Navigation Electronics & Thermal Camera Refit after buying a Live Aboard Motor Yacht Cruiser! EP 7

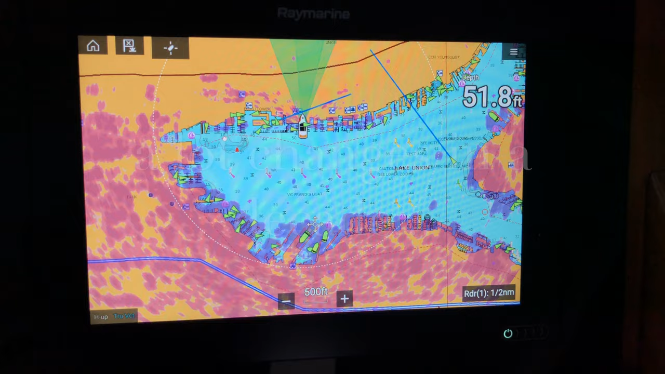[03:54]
everything was integrated we were able to have our digital radar
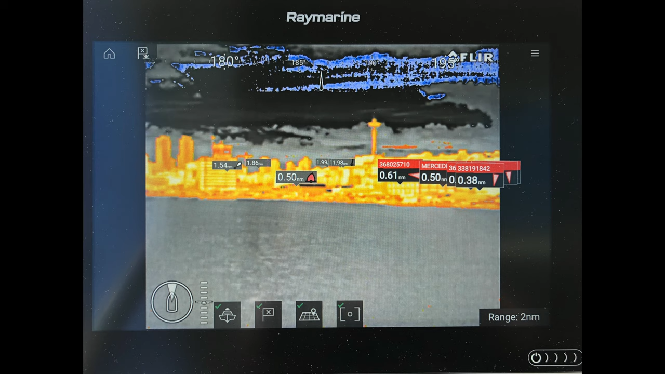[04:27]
that overlays the same information as well